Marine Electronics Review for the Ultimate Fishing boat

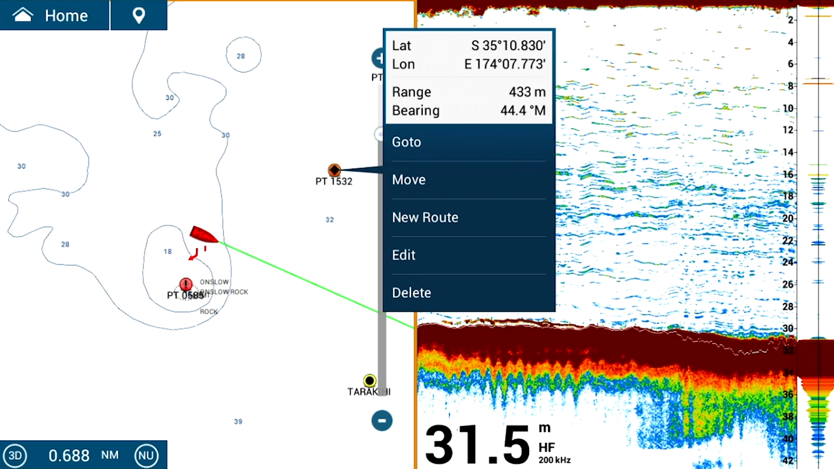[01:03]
On screen: depth 31.5 m
It's asking me if I want to go to it, move it, rename it, edit it or delete it, simple.
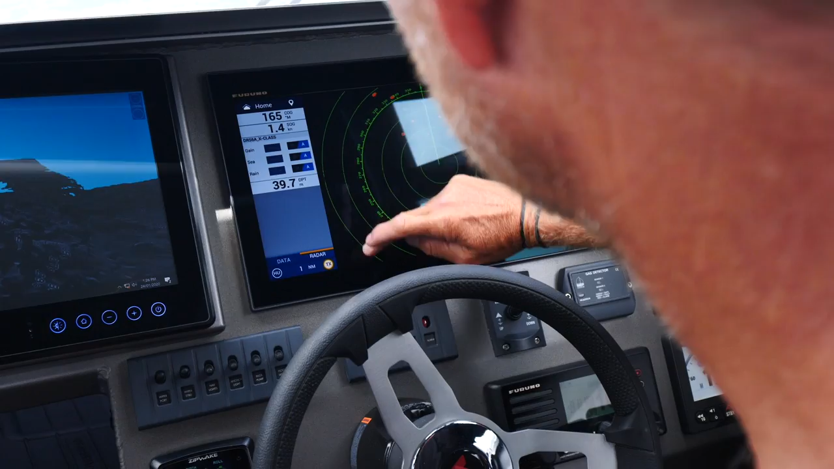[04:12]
You see right at the top of the menu here, I've got bird mode. And all I've got to decide on whether it's calm, moderate or rough, I'm going to go for moderate.
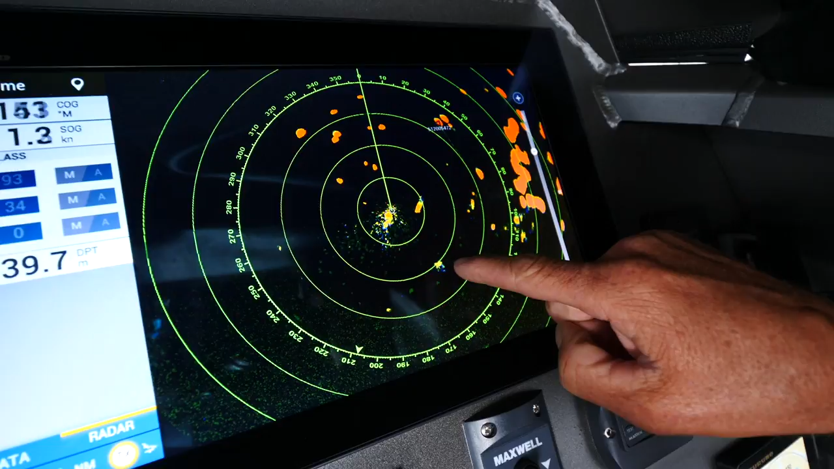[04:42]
Oh yes there they are, there they are. How good is that? Look at that.
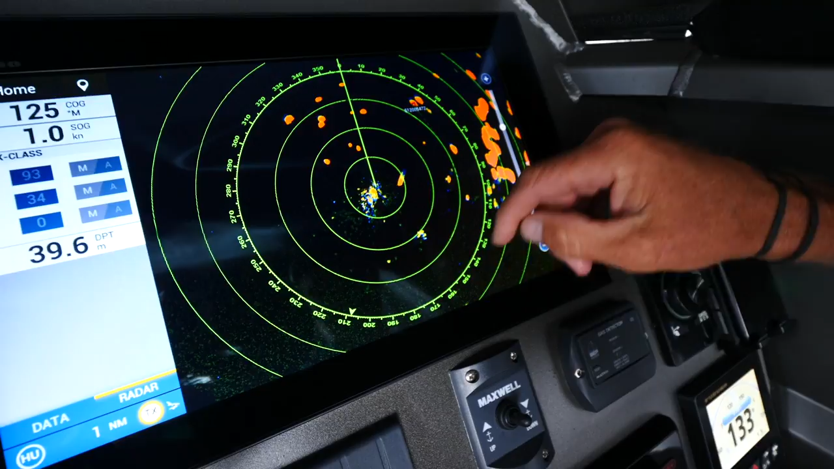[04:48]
That there is a cluster of birds. This here, the solid target, that's the yacht out there.
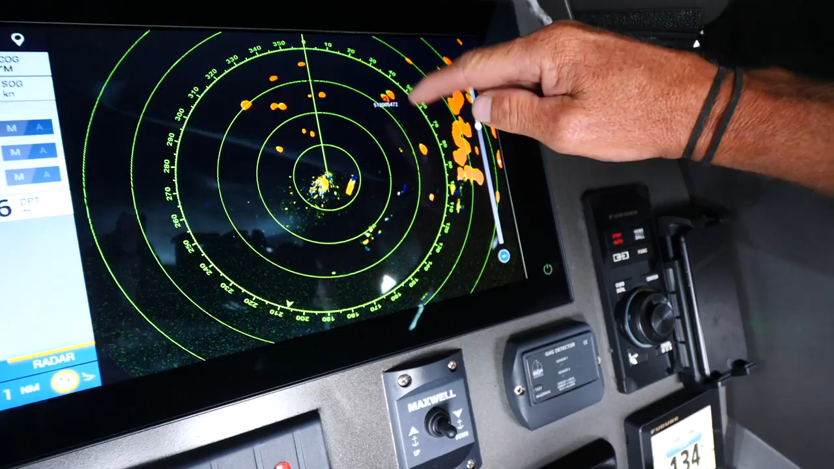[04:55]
But in between it, there's a single gannet. And you can just see as it's tracking along there, it's leaving an echo trail.
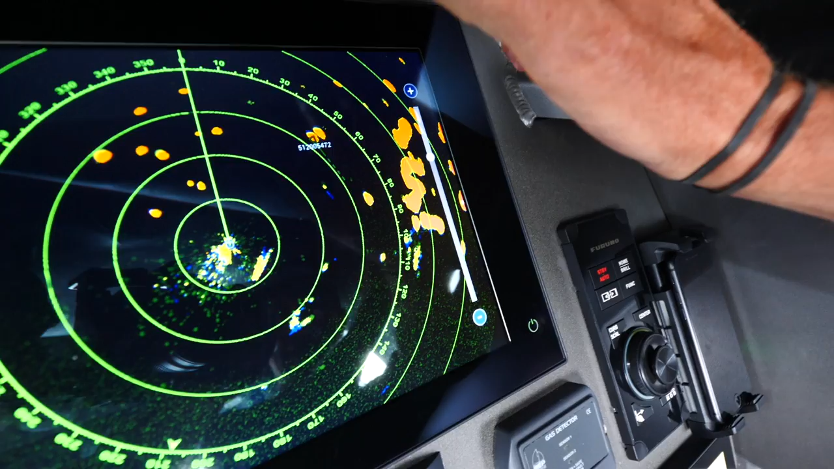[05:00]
Now that is a single bird and it's only flying a metre off the water.
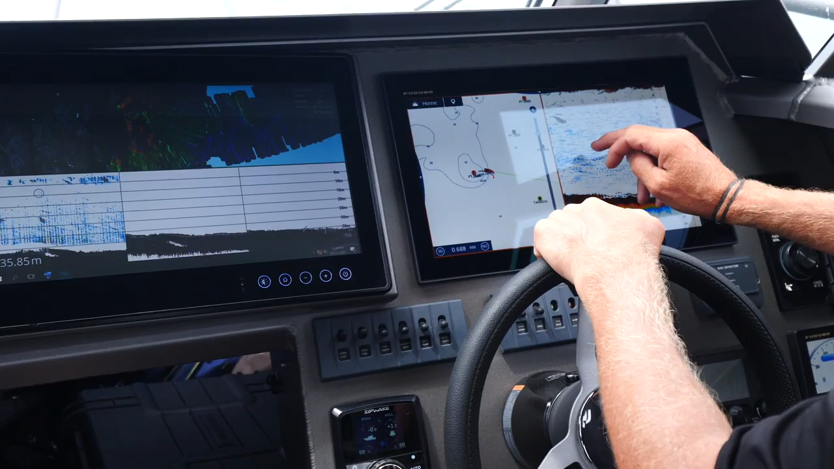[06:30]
And the beauty of it all, say I've marked a blob of bait there, it's just about to go off the screen, I can actually stop that and I can wind it back. In fact I can go back and look at the history of anything that I've been over. Now if I see these targets here, that looks like multiple fish.
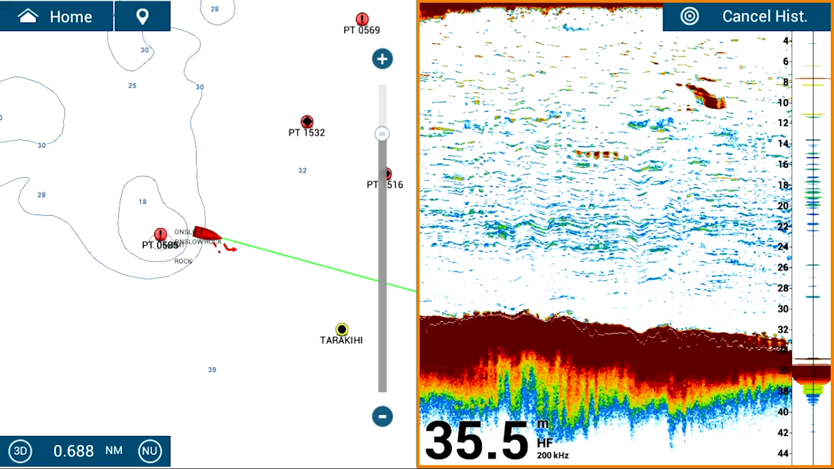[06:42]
On screen: depth 35.5 m
In reality, that's a fish that's been swimming in and out of the beam, I believe. Nonetheless, it's still a decent fish.
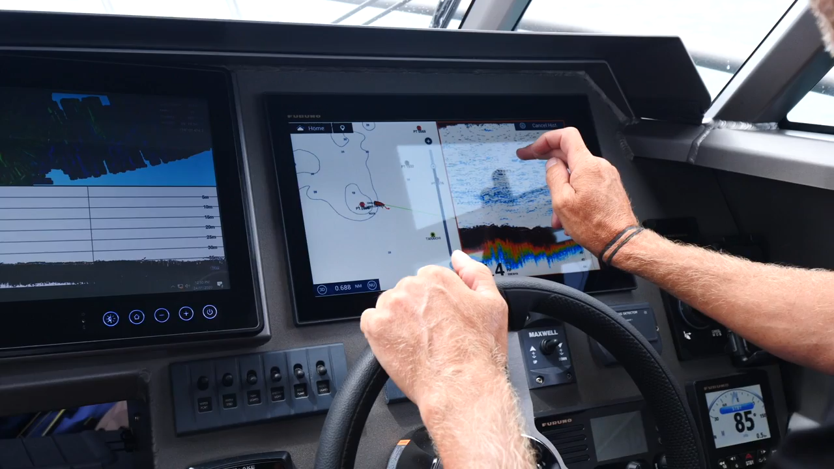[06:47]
So I'm going to touch it. I'm going to put a new point. Because it's yet unidentified, I just like to put a little flag.
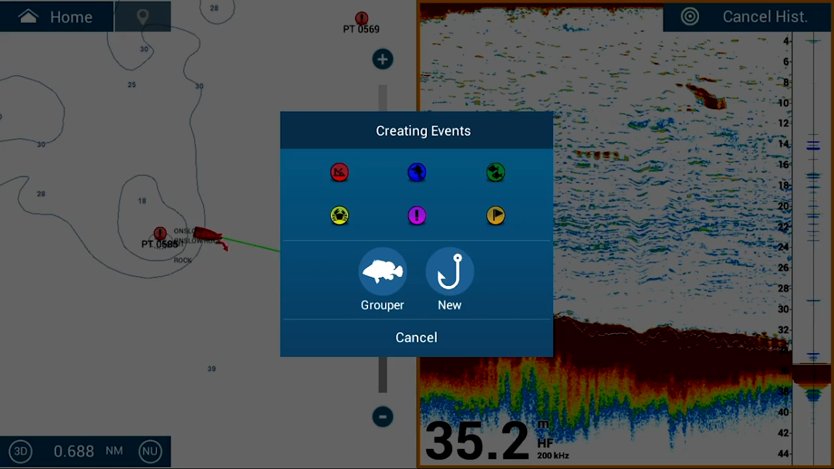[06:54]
On screen: depth 35.2 m
That flag is at that point. Now I can double back and go and take a closer look at that.
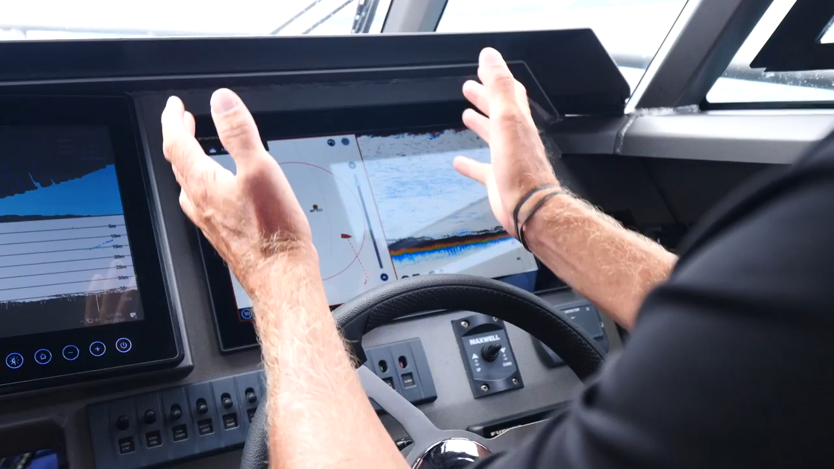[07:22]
But just the way that I'm touching through things, it's very simple. The sounding technology is allowing even marks as close as just a metre or so off the bottom.
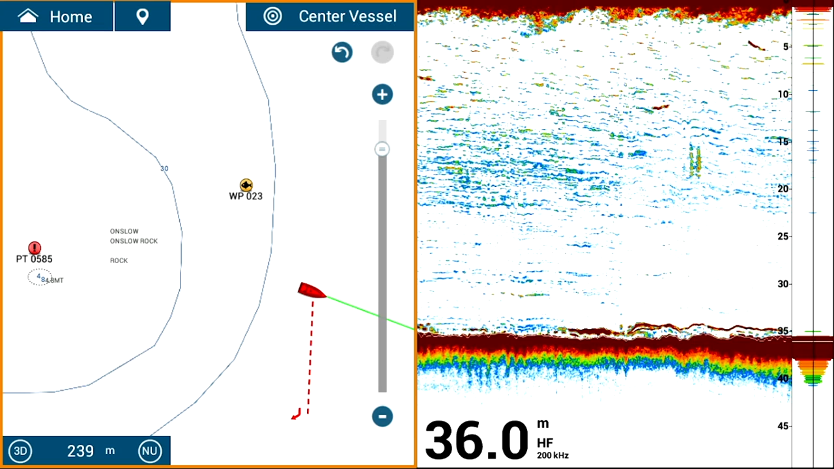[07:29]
On screen: depth 36.0 m
It's not amalgamating them with the bottom. It's differentiating the bottom structure and it's giving me a clear gap. So there's fish down there that we're marking right now.